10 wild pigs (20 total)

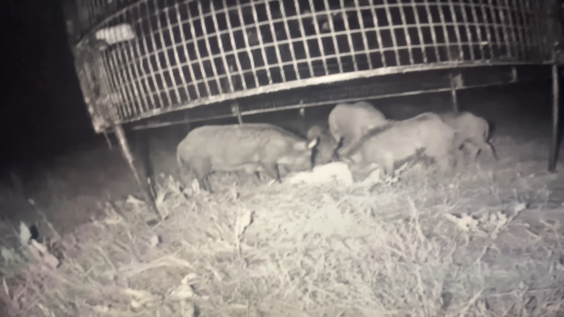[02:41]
all right look like we got a group of hogs in there i got one in the back right there i need him to get in really and then maybe we can drop on this group that's one two three four i don't know if he's gonna go in there or not but i just checked my notifications i've been on live facebook and everything else three four five six seven if they're going in there we'll drop this bad boy yeah i don't quit being so shy
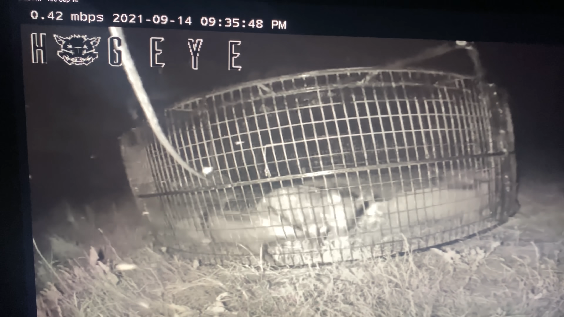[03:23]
that's a good little group there yes sir yes sir look at that big dude right there one two three four look at that big dude that's a big hog right there yeah that's a big hog might have to take a ranger in the water they said it was a group of they said he had a group of like six and he had a group of uh